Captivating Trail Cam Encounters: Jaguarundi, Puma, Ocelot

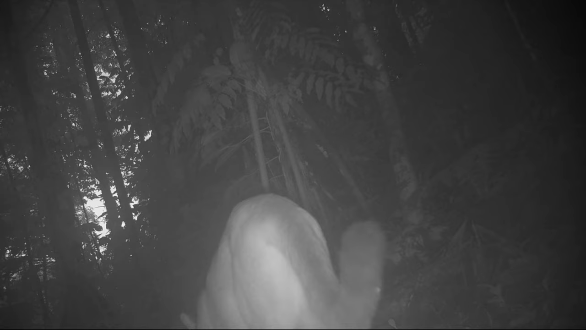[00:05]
To see animal names in this trail camera video, click on closed captions.